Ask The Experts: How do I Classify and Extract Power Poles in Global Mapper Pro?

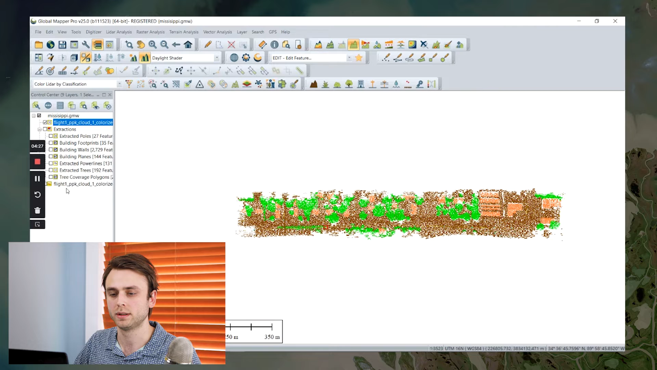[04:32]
So I'm going to turn off my point cloud here and I have, this is just a little bit of terrain that I generated from my classified ground points.
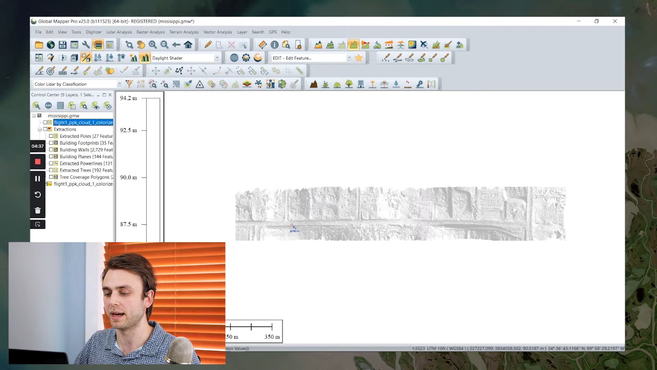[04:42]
And I've also, using the feature extraction tool, created these point features, each representing the location of each of my utility poles. If I select one with the feature info tool, you can see each one of them has an elevation and a height attribute.
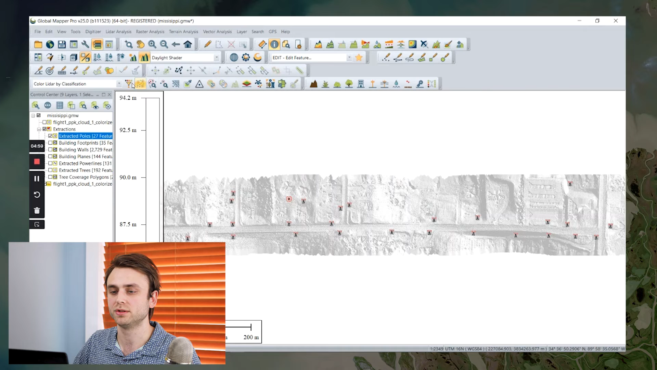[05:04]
And lastly, I've also gone into a configuration here, and I have assigned to this particular feature type, a 3D model.
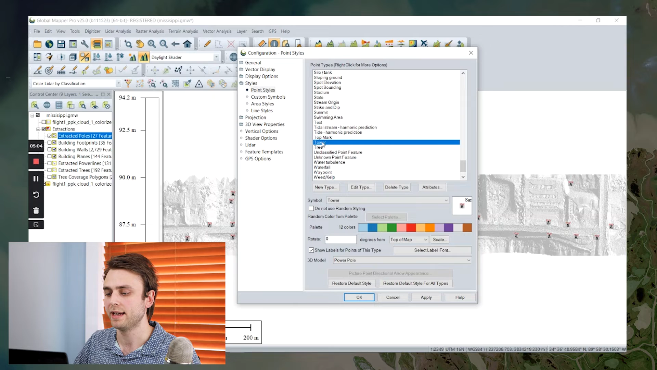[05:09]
So now if we open up in 3D viewer, each of my extracted features is represented by one of
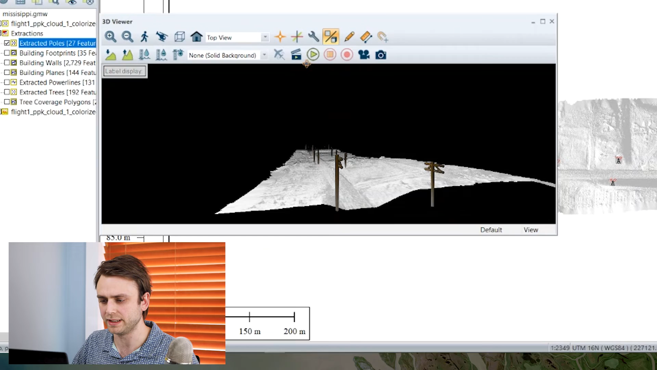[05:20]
these utility pole 3D models. And just lastly, as a demonstration of some of the other types of extraction you can perform, I've also extracted my power lines here,
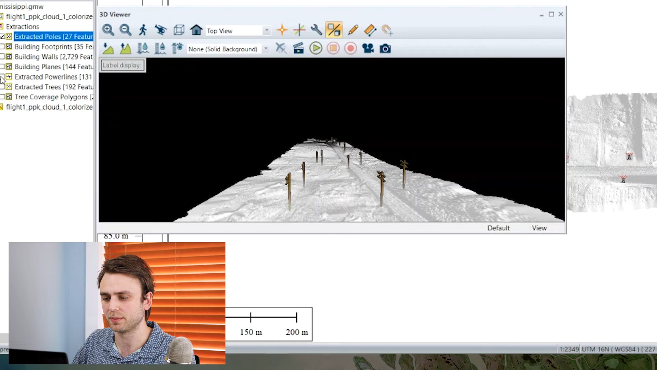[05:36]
I'm going to turn those on, as well as my building footprints, walls, and side planes.
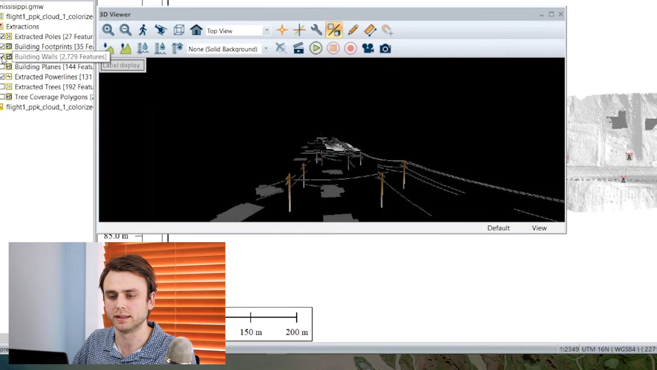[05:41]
And so here we go. So for our final output here, we have 3D vector features, again,
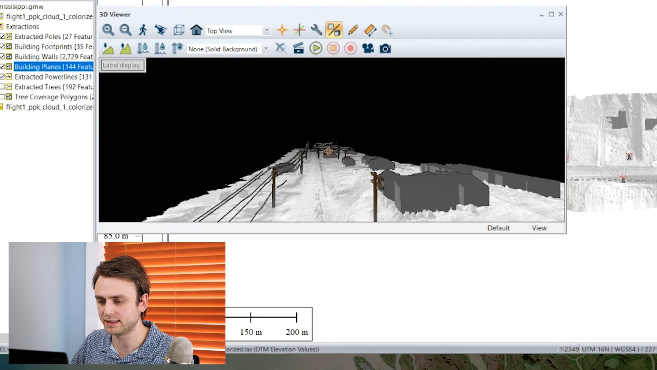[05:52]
representing the locations of all of the utility poles within our area of interest. If you'd like to learn more about how to classify and extract utility poles from your point cloud data in Global Mapper Pro,